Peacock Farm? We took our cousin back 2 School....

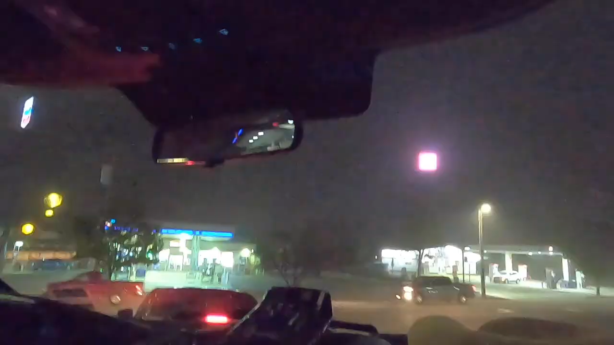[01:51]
It is foggy. As soon as we crossed over the pass. Now you were asleep, but I'm about to throw this night pillow on and snooze out for another 2 hours. I still don't know where the fuck I'm going. All right, well, where's your phone at?